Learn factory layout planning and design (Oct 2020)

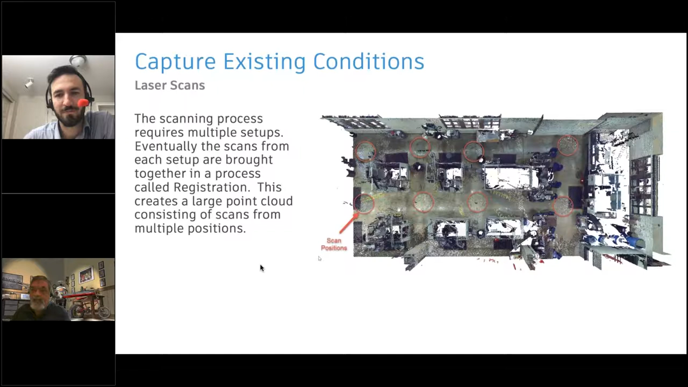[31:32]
of conceptually starting from scratch and and having to go look up all the dimensions and all of that it's you're talking about you know minutes instead of hours or even days to to develop an asset from a point cloud yeah it's true starting from blank page is never easy well yeah and uh let's